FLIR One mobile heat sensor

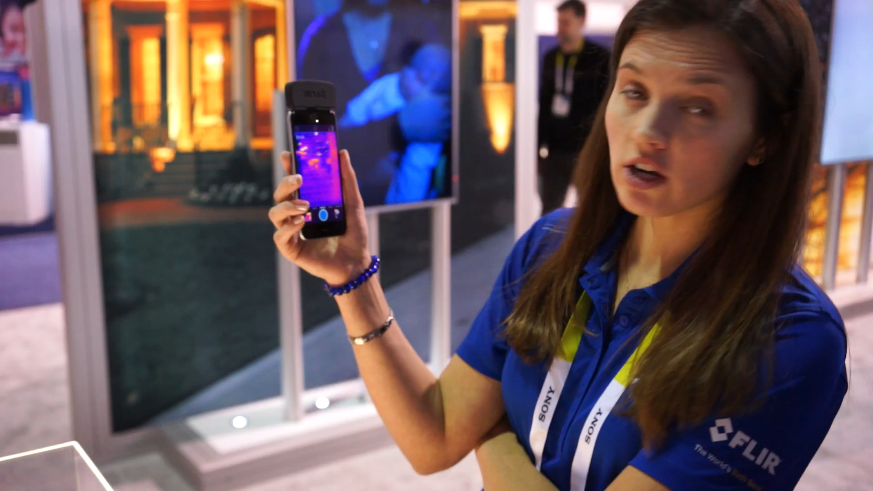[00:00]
This is our new FLIR ONE. And it's an improvement over our last version.
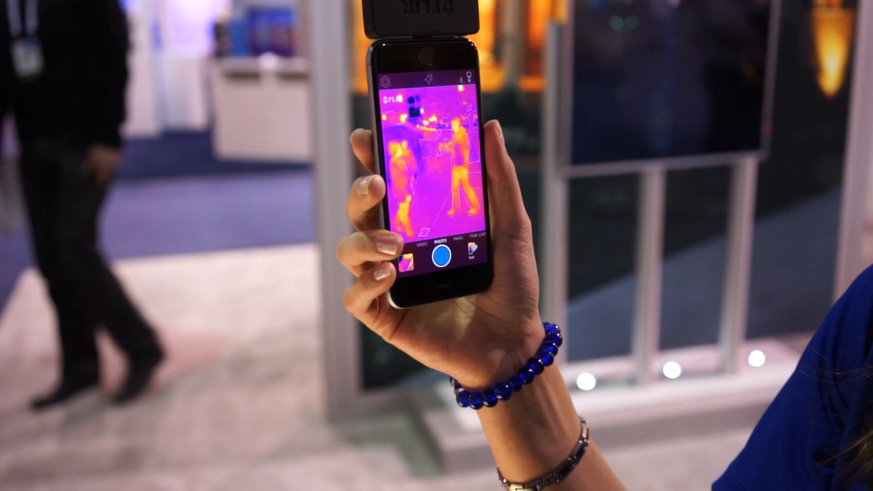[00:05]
We have it in a smaller form factor and
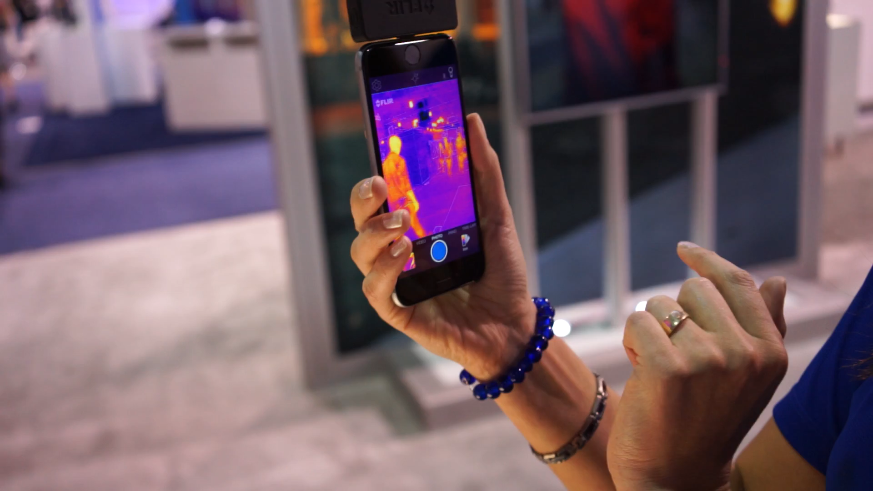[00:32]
Video, photo, panoramic, and time lapse all incorporated into this app. And we have different palettes to view the image so that you can look at it with different color schemes and also with some filters.
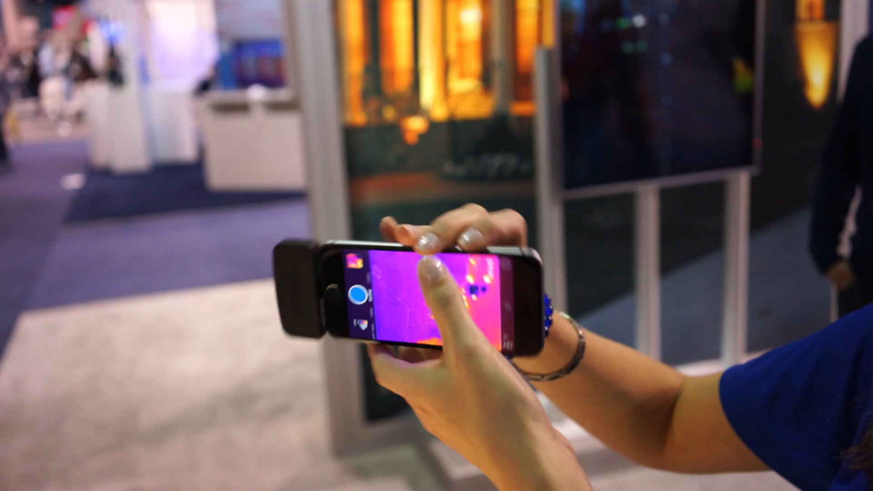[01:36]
We've kept it pretty simple for the common user and then you can go into more advanced features. That's about it.
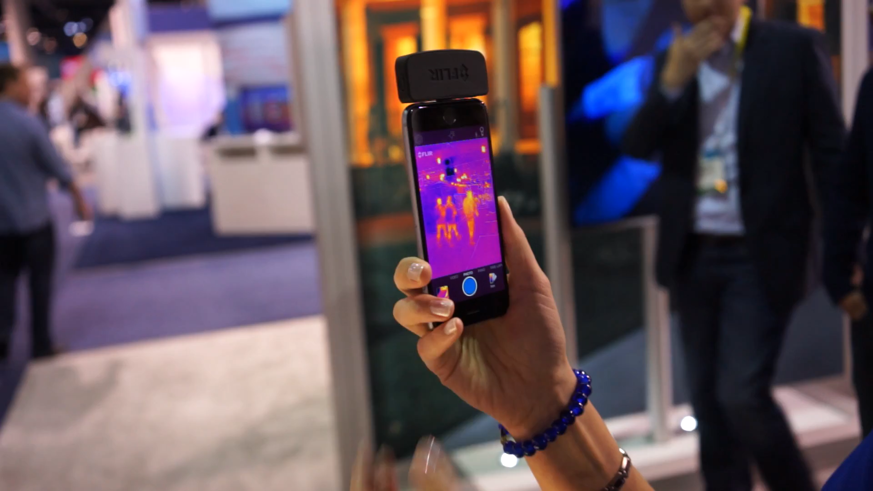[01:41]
If we take a photo here, I can show you the blending of the two images that we do with our MSX. And that's done here. And it lets you see both of those images together, which provides you the detail that you'd get from the visual image in a light situation, and then the thermal imagery that we're providing from the thermal camera. We're expecting to release it for sale mid-year,